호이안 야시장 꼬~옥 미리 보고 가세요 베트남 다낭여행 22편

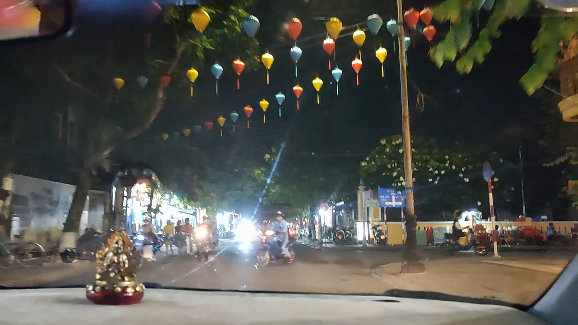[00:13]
와, 밤에 공연. 주차할 데도 없고 자동차나 오토바이들은 쌍라이트 켜고 다니고, 아우 눈부시다.
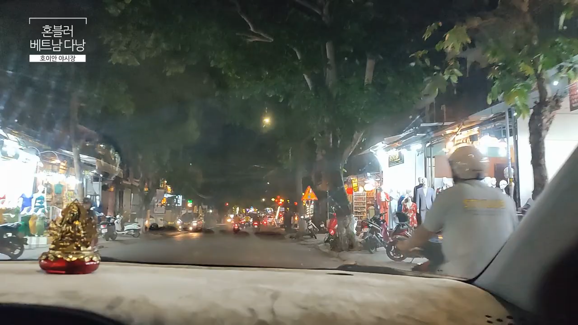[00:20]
오토바이 매연도 많고, 그래도 호야는 재밌고.
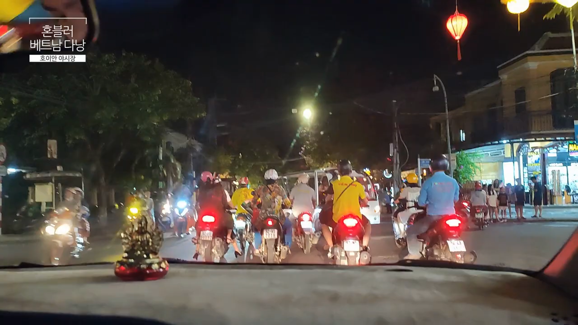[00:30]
아무튼 바깥에 날씨가 너무 더워가지고 낮에는 나이가 싫더라고요. 그래서 이제 밤돼서 잠깐 나왔는데, 아, 길거리 서 있는 것도 힘들고 뭐 택시 잡기도 힘들고,
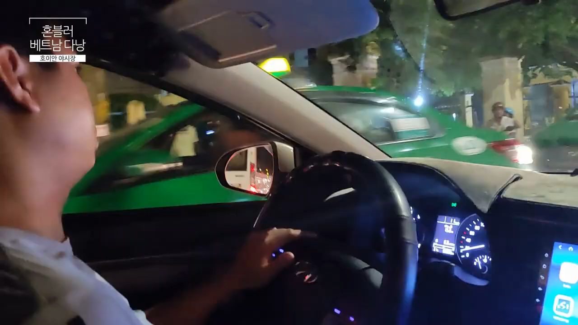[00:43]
그래서 저는 딤부 기사님의 호호 택시를 이용하고 있습니다. 제일 편해요. 와, 여기 단체관광객들 난리 났어요.
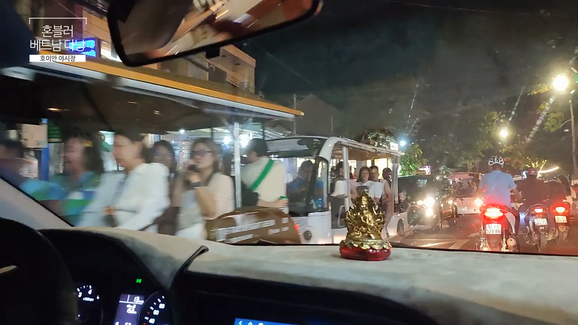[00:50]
호야는 저녁에 오면은 이 난리에 이 난리.